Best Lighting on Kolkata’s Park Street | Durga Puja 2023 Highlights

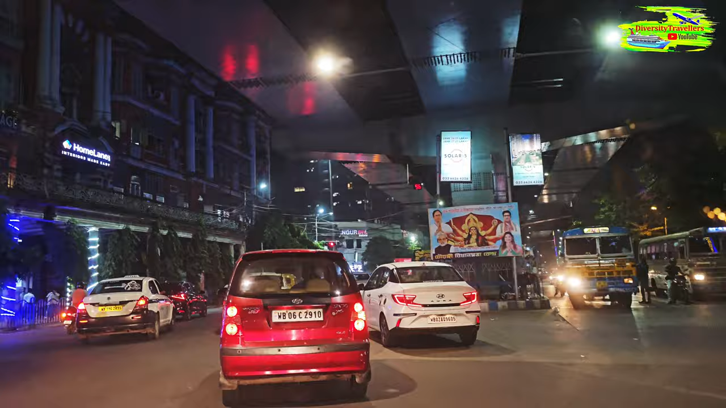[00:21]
Look at the lights. This is probably the best lighting in Kolkata. I'm going to keep rolling the camera because there is no point of pausing and saving the reel.